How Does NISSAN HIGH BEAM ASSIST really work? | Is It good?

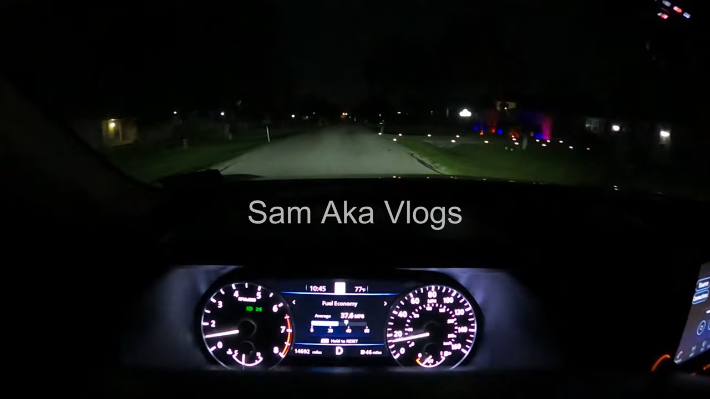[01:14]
Here you can see the high beam assist takes too long to activate even though the street is already dark but the car is very good at detecting incoming cars. Here high beam assist turns off for the cars crossing in front. Here there are street lights in both sides of the street and high beam assist doesn't work. And here there are street lights in the right side only and high beam assist turns on but shuts down after entering a dark road.
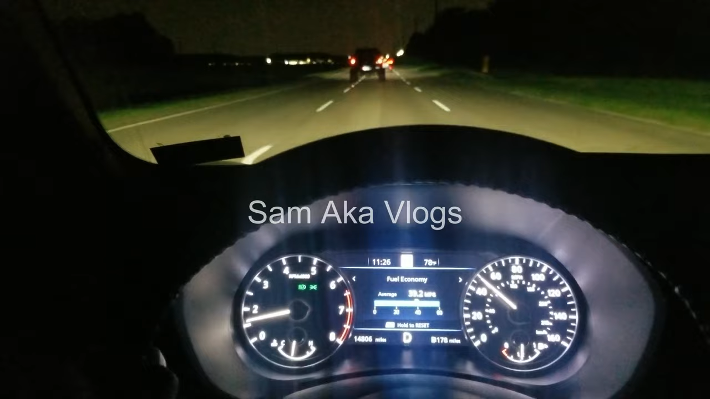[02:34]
but once those cars are far away high beam assist will switch back on. The car is very good at detecting light. Here the high beam turns off at an intersection because it's well lit
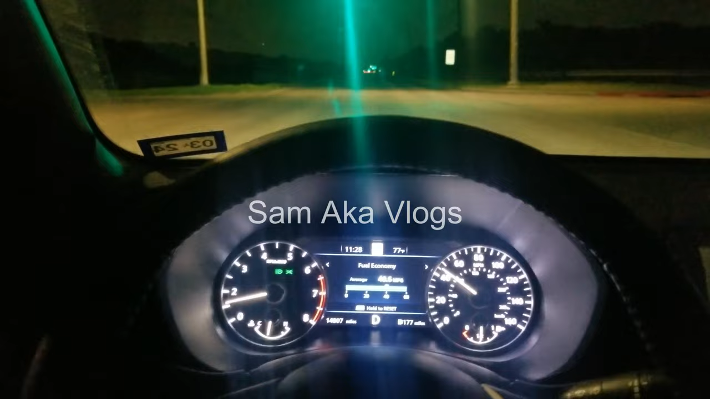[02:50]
but turns back on immediately when sensing low light again. High beam assist only works in speeds above 20 miles an hour and here the high beam turns on after passing those trucks. So the strengths in this car are very low light streets and detecting nearby cars. It's actually very good at detecting other cars even if they are far away.
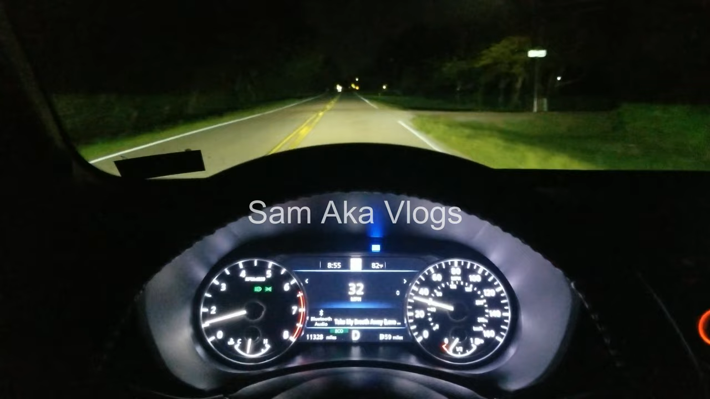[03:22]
For example here the light comes on when there are no cars but switches to low beam when it senses another car. It has very good cameras and sensors. And that's pretty much what high beam assist is. It switches from low beam to high beam and vice versa. The key is how good is the system to know when to do it and when not to do it.